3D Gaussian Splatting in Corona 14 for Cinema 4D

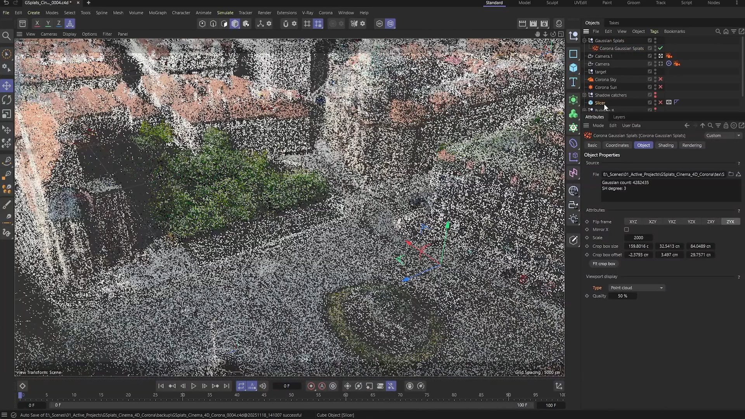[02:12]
so the goal is to keep a nice balance with the surrounding greenery while adding a modern touch to the corner of this historic old town. Next, let's grab our pre-made object and set it up as a slicer. First, we will create a slicer material. In the list below, set the mode to Include and add the Gaussian splats we loaded earlier.
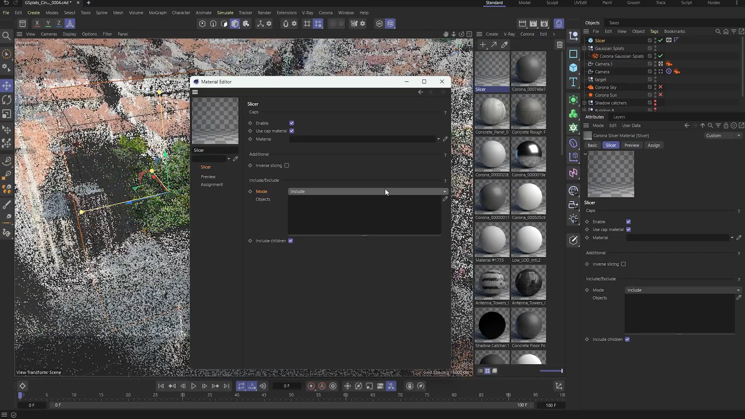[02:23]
That way, the slicer only affects the splats.
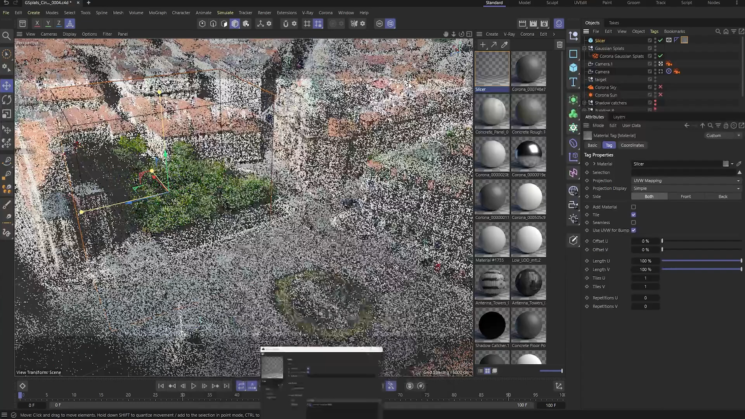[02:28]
Let's assign the material to our object and check out the result in the interactive rendering. Now that the part of the Gaussian splat has been sliced, giving us a flat surface, we can switch on the building groups.